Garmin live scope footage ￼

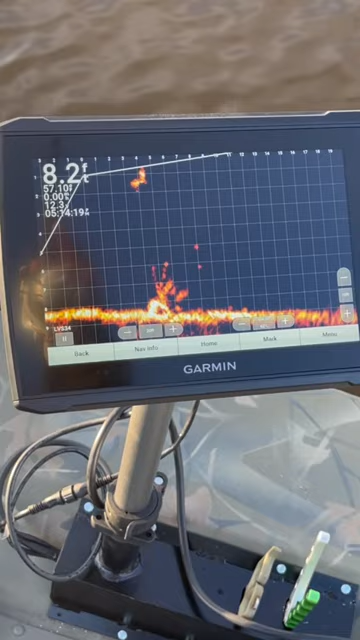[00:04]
There's my jig. I'm gonna try and pull it toward him right now. One's coming up. One's coming up, June. I got him. Oh, I did not. I did not.